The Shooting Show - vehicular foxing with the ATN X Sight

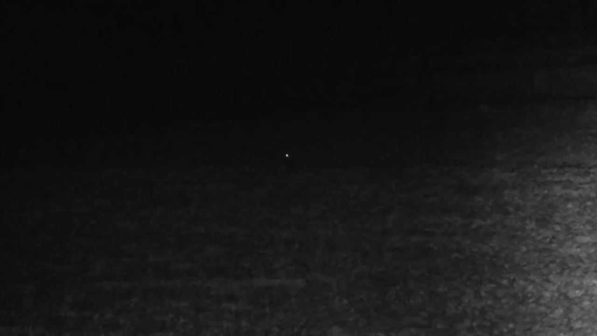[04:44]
And this is one of those situations that foxes trying to present themselves buildings in the background, built-up areas, so you know there's no shot here. Did my best to try and sort of call them through, but they're just not going to get themselves into a shootable position, so we'll move on.
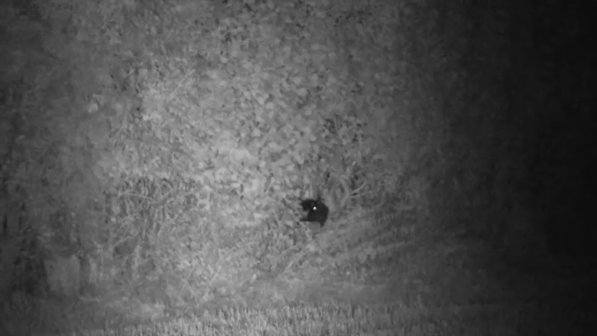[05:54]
Rather lucky cat there in the hedge, doing a good impression of a fox, but again,
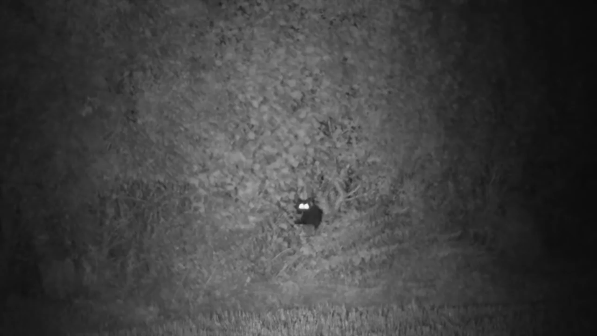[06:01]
you know, clear identification is absolutely key.
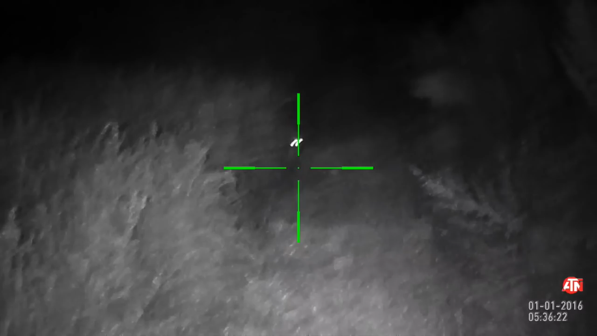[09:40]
dragonfly illuminator just how much difference that actually makes when you compare it to the three cubs that we shot across sort of harvest period, and with a different illuminator, not the laser illuminator. the X Sight definitely benefits from having a very bright illuminator and then having the aperture cover on the front of the scope.
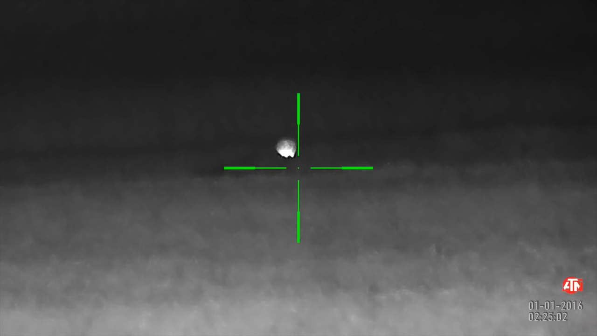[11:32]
maybe, I don't know, 180 somewhere around about there. But certainly the illuminator that I was using then, which was just one of the T67s,
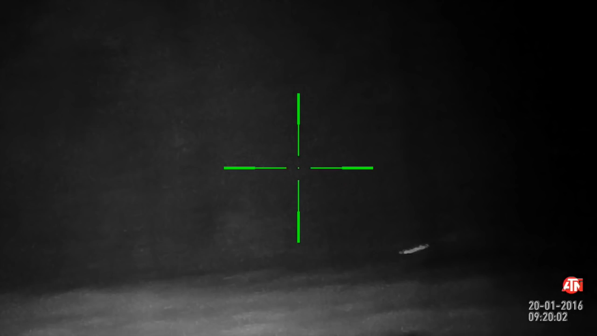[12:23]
got rigged with the X Sight and the 243 and called and didn't have too long to wait.
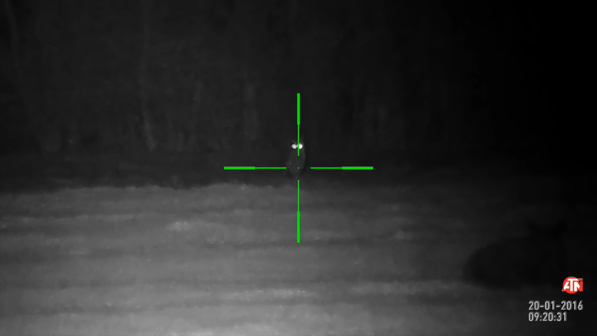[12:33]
First fox sort of appearing through the hedge, and pretty much as that fox was down,
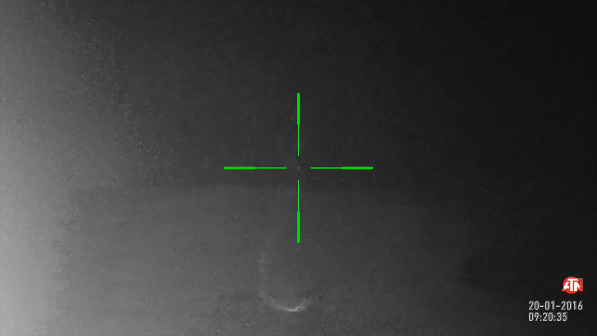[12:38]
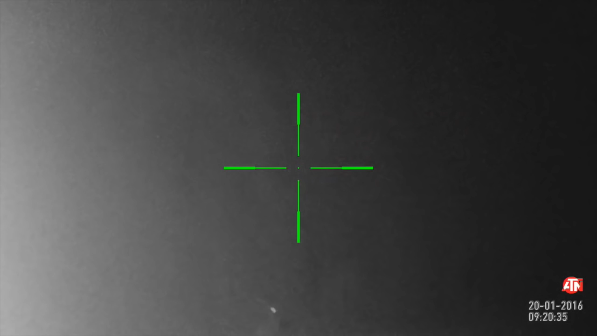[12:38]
certainly no more than sort of 10 or 20 minutes, a little more calling, and another fox was pretty much sort of trotting in on a similar line. So in the space of, you know, sort of,
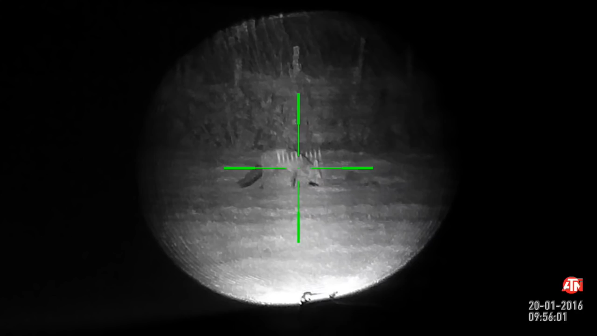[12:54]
it seemed like maybe sort of like 40 minutes, but certainly no more than an hour, we had, you know, a couple of foxes down, dropped in the field where the farmer's sheep were. So, you know, good result there.
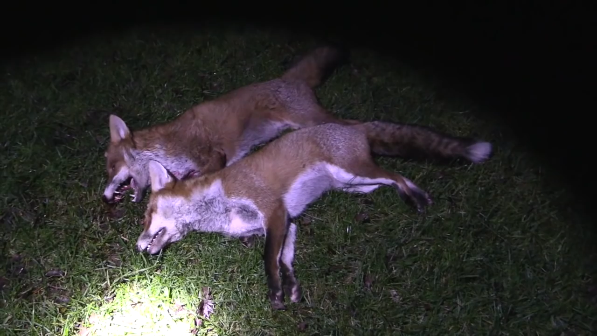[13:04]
And again, the X Sight performing faultlessly and giving really good quality. I think the first fox, I didn't manage to get the big camera onto it. It was one of those where we sort of pulled into the field and it was pretty much straight onto him and shot him, but recorded it with the X Sight.
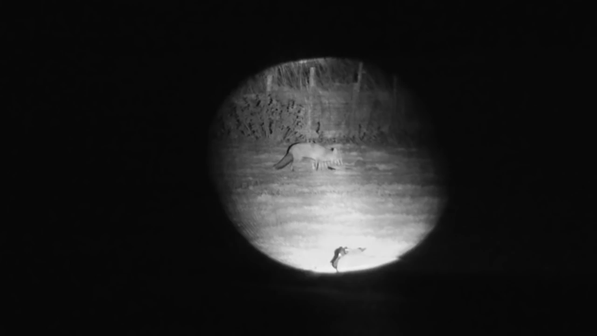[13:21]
And then the second fox, if I remember rightly, I did actually manage to get the big camera onto that.
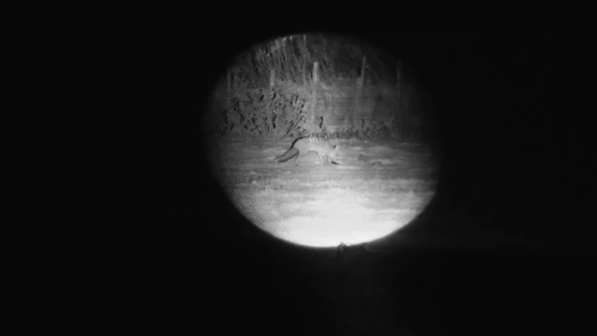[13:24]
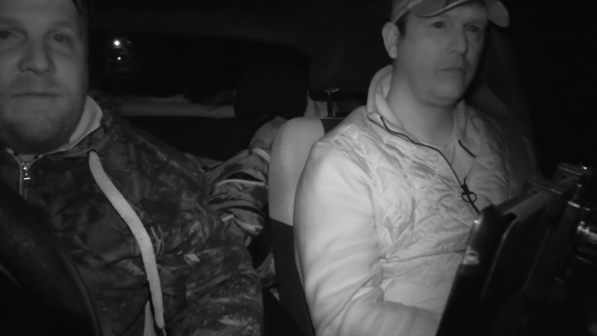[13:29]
So you can see, you know, obviously the differences in the quality of the image quality between the main camera and the X Sight.